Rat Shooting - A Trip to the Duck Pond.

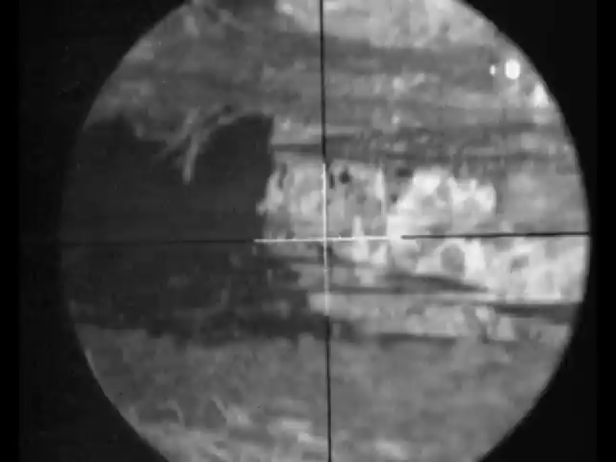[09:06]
I'm having a bit of trauma with my magazine. So I've taken the magazine out. And with the one shot I got up the spout. I drop it into the edge of the pond. And you spot another rat in the background. Making a hasty exit. I put the magazine back in and reload it.
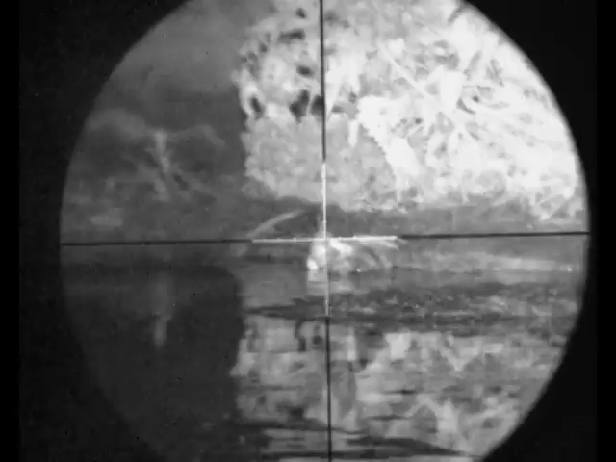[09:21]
It's all good. The most energetic helicopter tail I've seen in a long time.
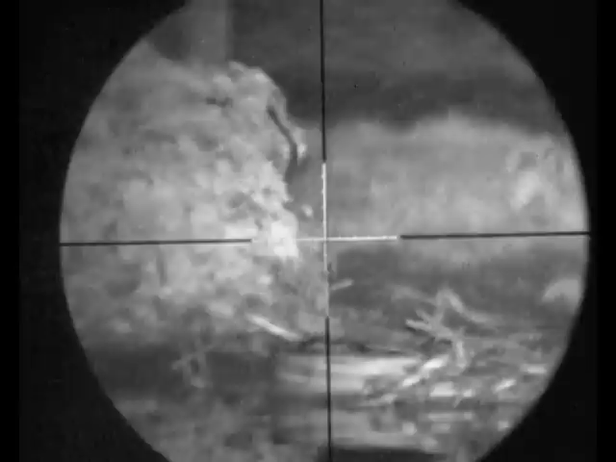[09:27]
A quick scan around for another opportunity.
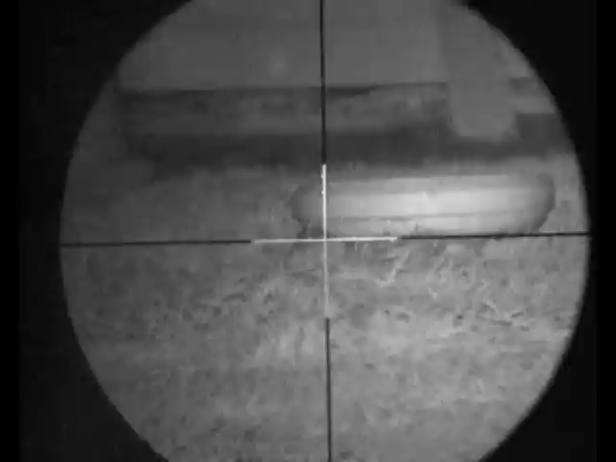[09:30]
That little one. The spot up the field. That's about 25 yards away. You can see the rats dropping at the shed in the background. Back to the first shed.
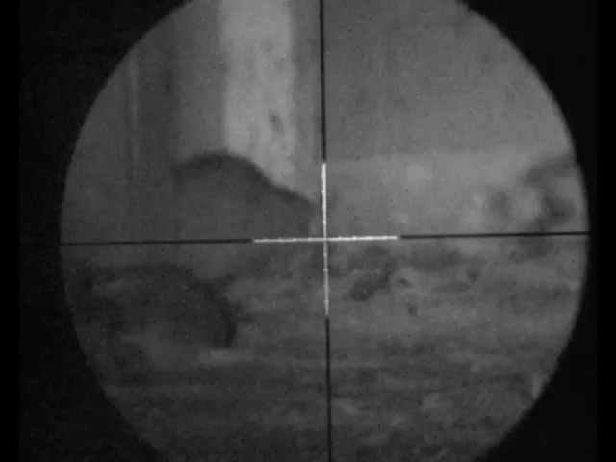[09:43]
I've moved all the dead bodies out. Just to make some more room. And that one must have been licking at blood.
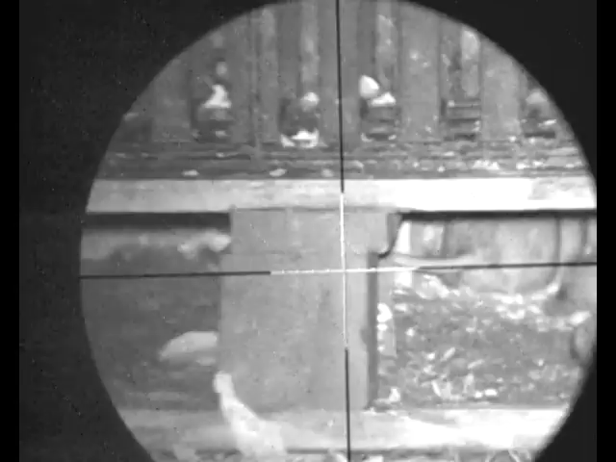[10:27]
Back over to the pallet again.
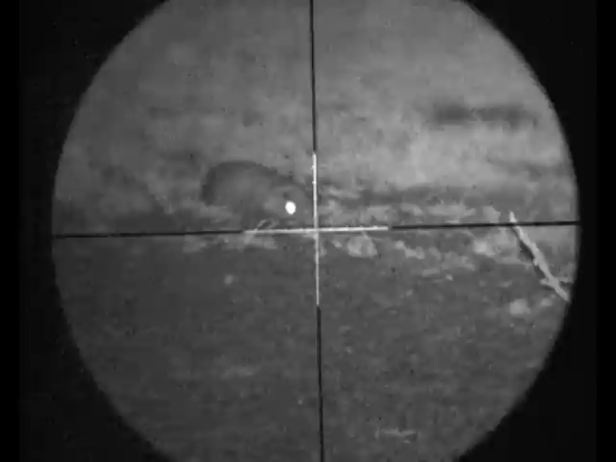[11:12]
I'll take an insurance shot. Just to be on the safe side.
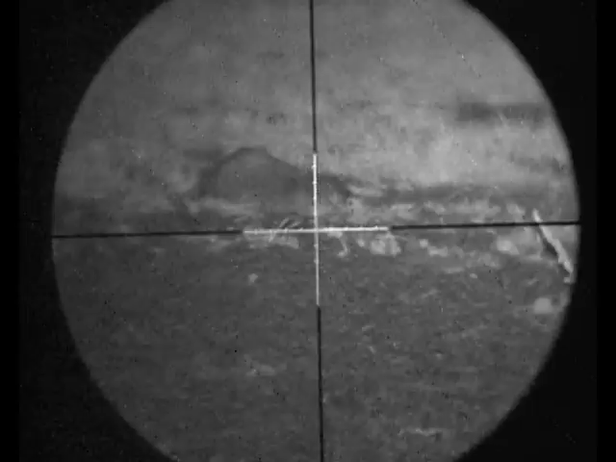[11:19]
As the wind starts to blow.
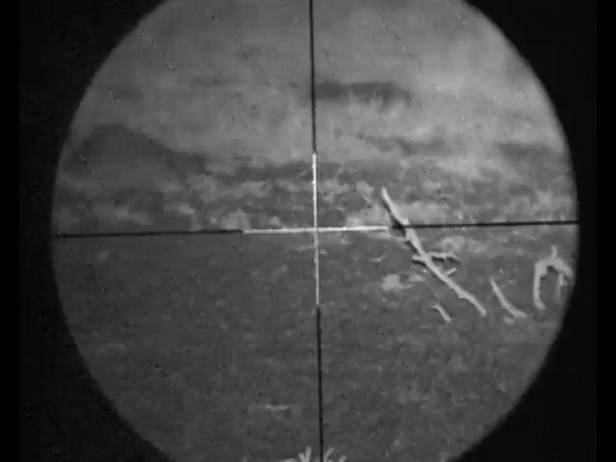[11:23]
There was quite a lot of movement. Couldn't quite work out where they were going to.
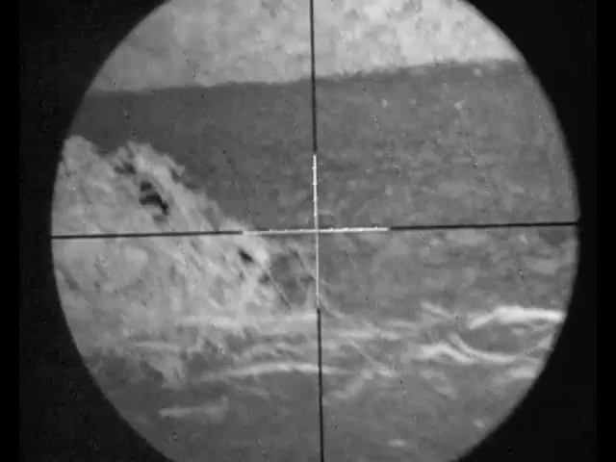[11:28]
I only assumed they were sat behind the nettles or in the nettles. You see some in the background. Some of the sheds.
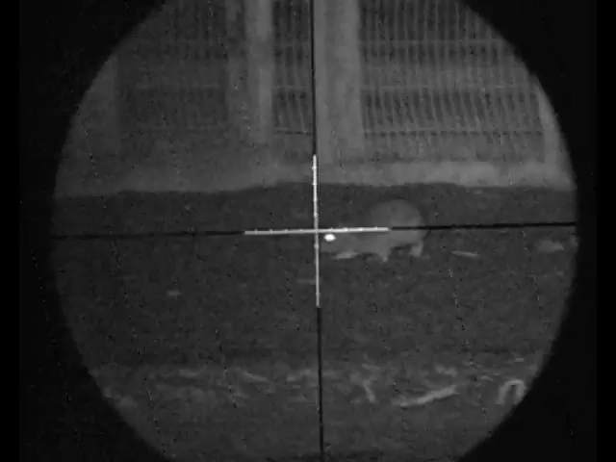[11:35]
And I spot these two playing. It looks like they're playing anyway. Seems to be a game.
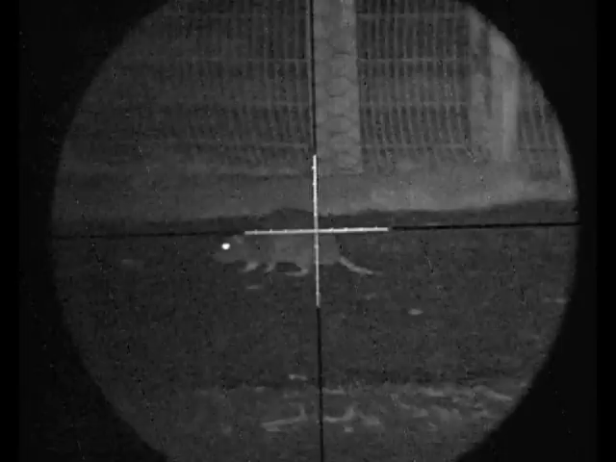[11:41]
You chase me. I'll chase you. This is about 30 yards. As I paced it to after. They're still messing around. This one. Doing something.
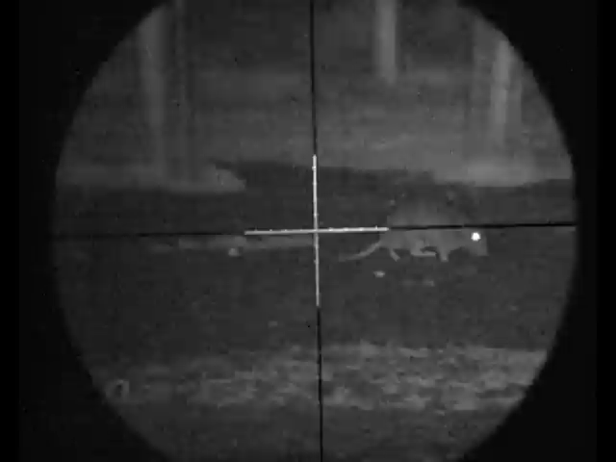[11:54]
Quite sure what. But unfortunately for him. I don't mess about. Another nice head impact.
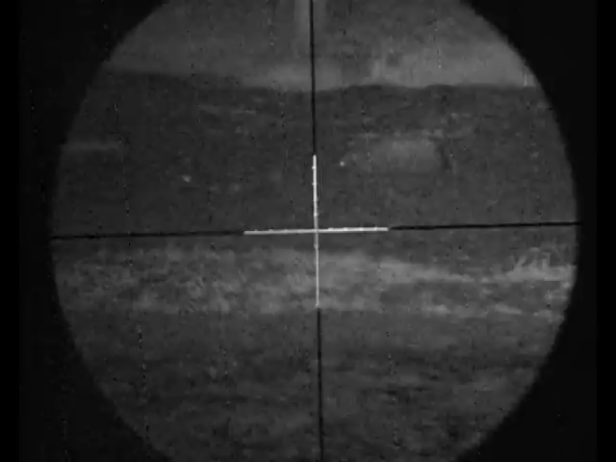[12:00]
Another dead rat. The quick scan's left to see his friend pops out. But one'll do. Nice little bit of a helicopter tail there.
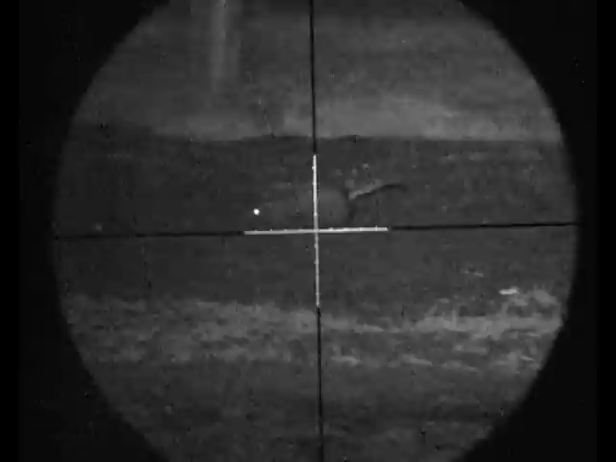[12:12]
But another dead rat.
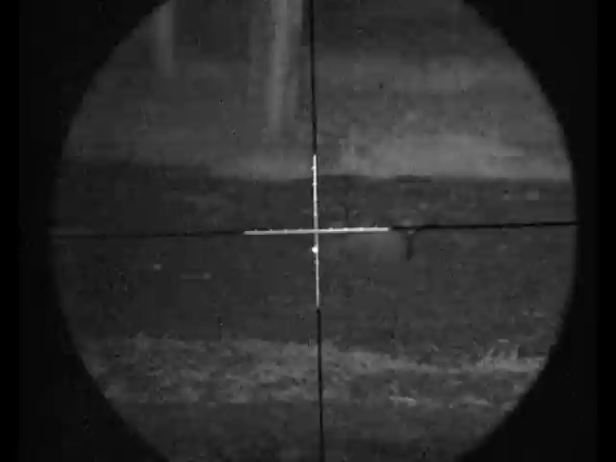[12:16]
And here he is. Nice 30 yard head shot. Probably the longest one I've done on a rat at this place.
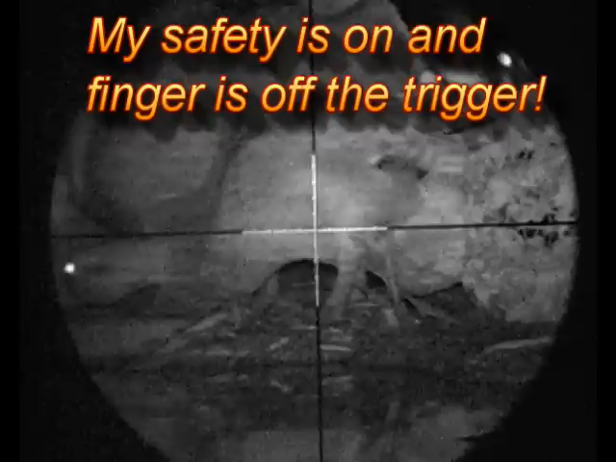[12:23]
When the ducks decide to get up and have a wander around. A bit like teenagers really. Noisy. Smelly. And don't want to go to bed.
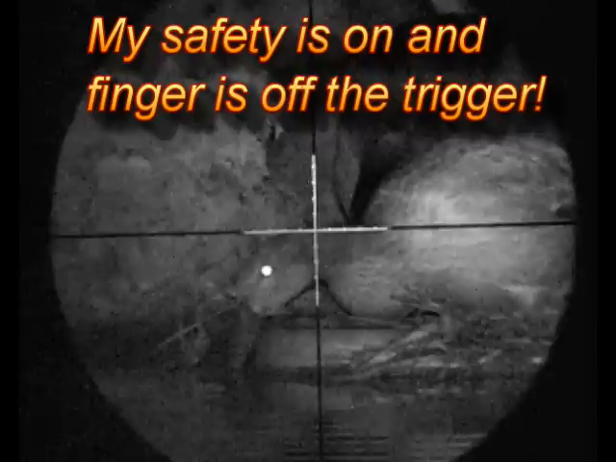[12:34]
I can't do a lot with them there. They're putting the rats off. So you just have to have it. Just have to wait till they go.
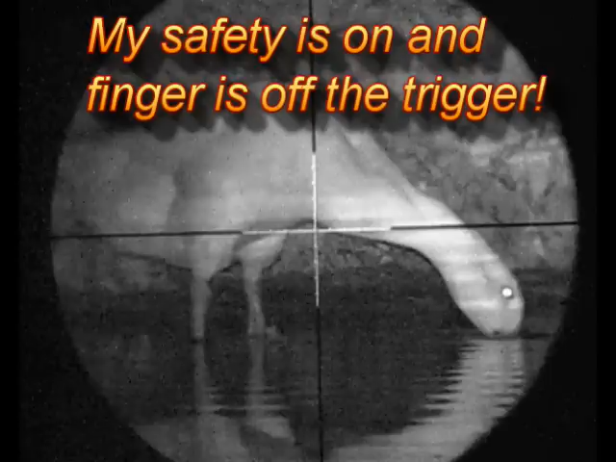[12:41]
So I scan over to the right. Where the ducks aren't.
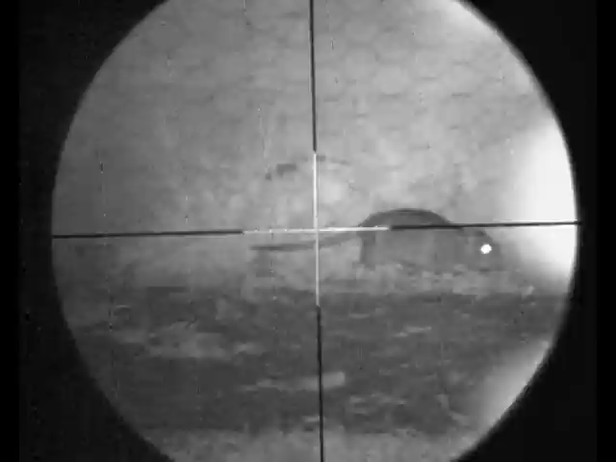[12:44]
And I spot this little fellow running around. So I stand up. Try and pick him up.
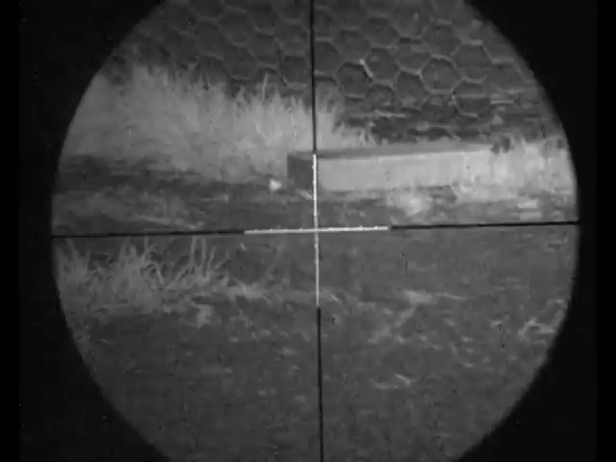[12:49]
And I can't work out where he went to.
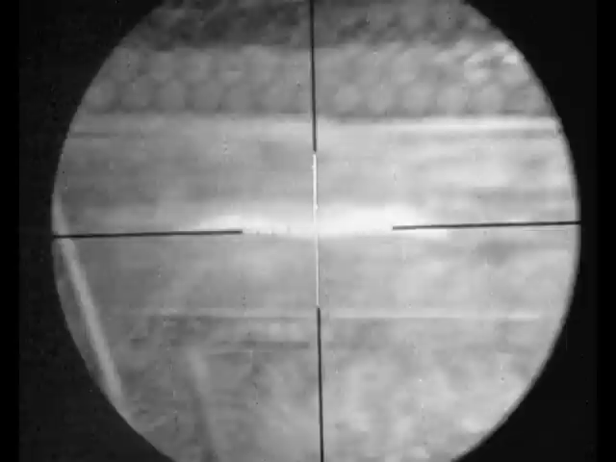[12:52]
But eventually.
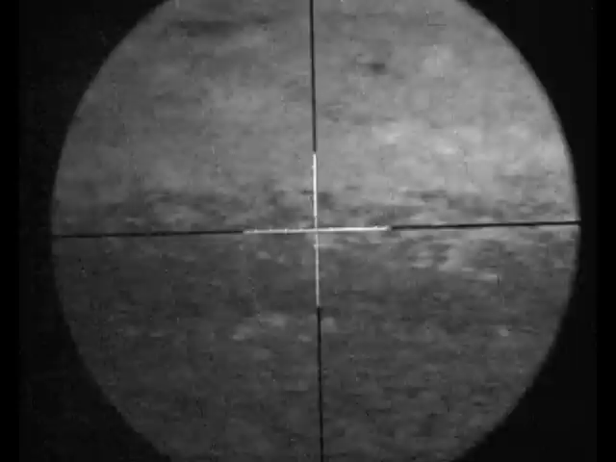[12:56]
I spot one up here. I don't know if it's the same one. But it's a little bit further up.
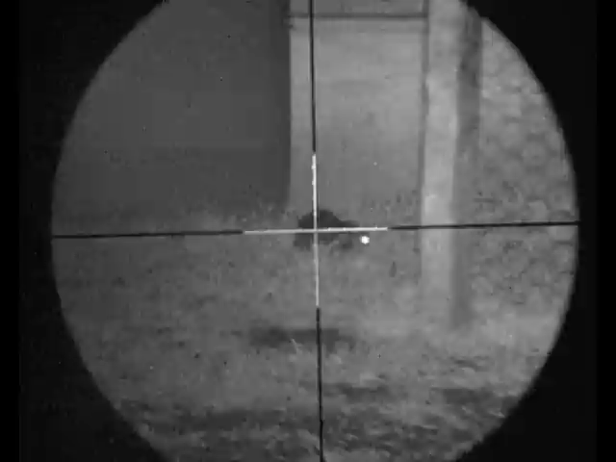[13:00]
I'm going to hit that with a high body shot. It looks like I've stoned him there. Reload.